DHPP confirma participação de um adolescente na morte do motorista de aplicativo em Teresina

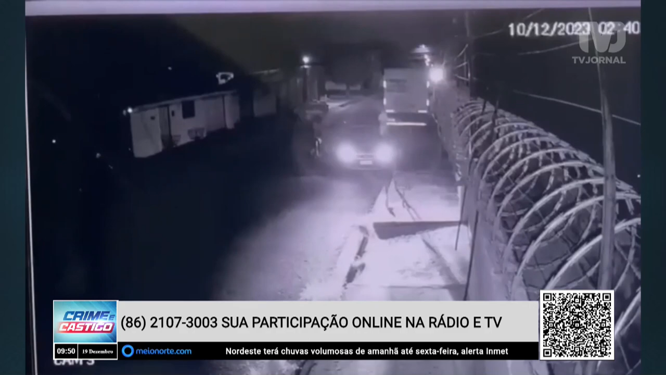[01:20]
levar ao poder judiciário, mostrando à sociedade a nossa resposta satisfatória e adequada. Quer dizer, delegado, que naquelas imagens, além dos dois assaltantes que aparecem, um adolescente também está envolvido no latrocínio? Eu estou lhe dizendo que lá tem dois assaltantes. Você vê, você não difere na imagem a idade. Estou lhe dizendo que um dos homens, um dos indivíduos que agiram naquela conduta criminosa é adolescente.